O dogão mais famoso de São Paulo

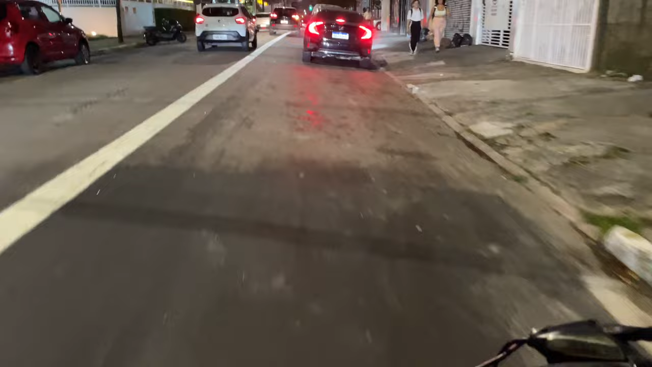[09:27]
descendo pra praia de bicicleta, indo até a nascente do Rio Tietê.